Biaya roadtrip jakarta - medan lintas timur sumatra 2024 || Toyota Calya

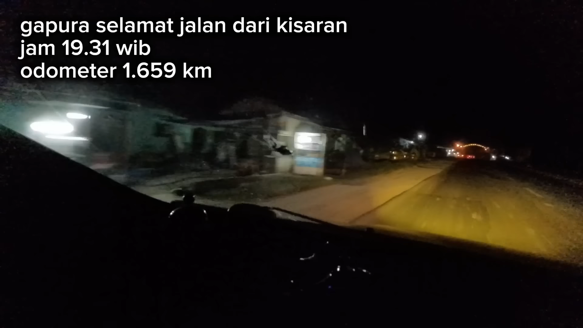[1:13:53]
melihat gapura Selamat Jalan Selamat Tinggal Kota Kisaran. Barusan sekitar 30 menit yang lalu kita sudah masuk Kota Kisaran guys. Ini kita lanjut ke
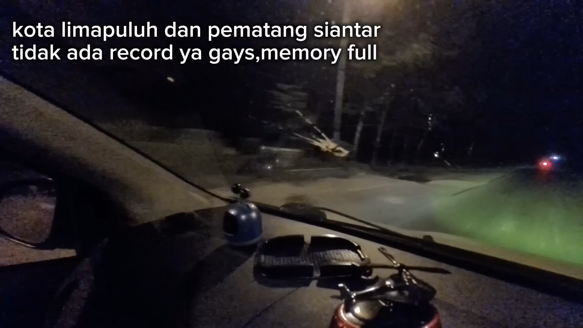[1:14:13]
50 guys, kita malam-malam menuju Parapat guys. Ini tadi habis dari Siantar, Kota 50 Siantar,
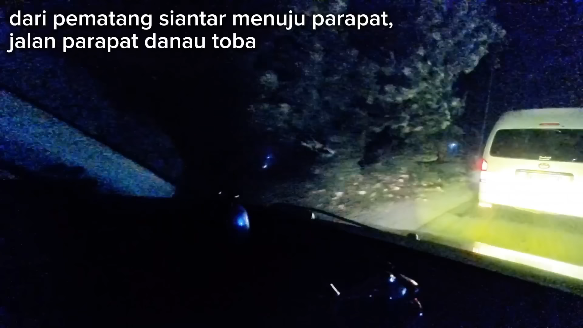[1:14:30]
dan sekarang jalan Rantau jalan Parapat.
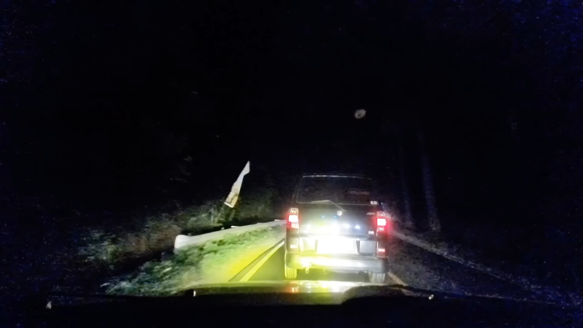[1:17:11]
jaga jarak aja sama yang di depan dengan jarak 15 meter supaya yang di belakang saya menyalip saya aja duluan. Ya, silakan Bang. Ya.
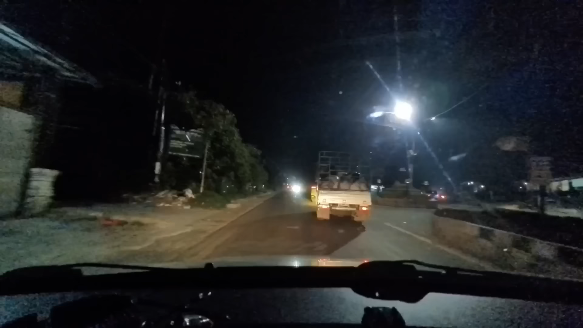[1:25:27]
Sudah sampai di Kaban Jahe. Sebentar lagi kita akan sampai kotanya. Inilah perjalanan trip yang sudah kita lakukan. Inilah akhir dari perjalanan untuk road trip kita, guys.
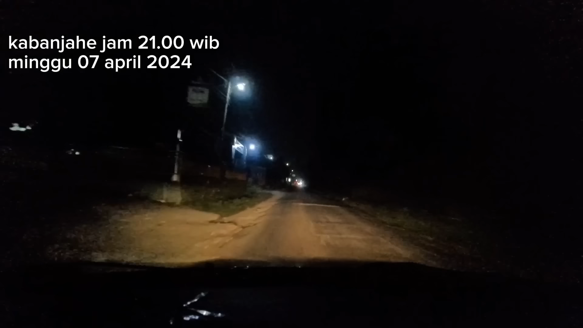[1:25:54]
Dari Jakarta, Bekasi sampai menuju Medan. Medan itu sampai ke Kaban Jahe, tempat orang tua, guys, di Sumatera Utara.